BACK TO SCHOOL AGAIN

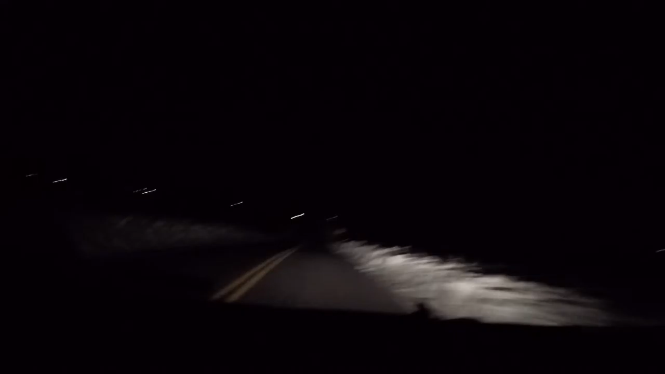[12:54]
it looks kind of scary like to be driving like this like if you were never like drove here before it would kind of be scary look at the sharp turn ready another one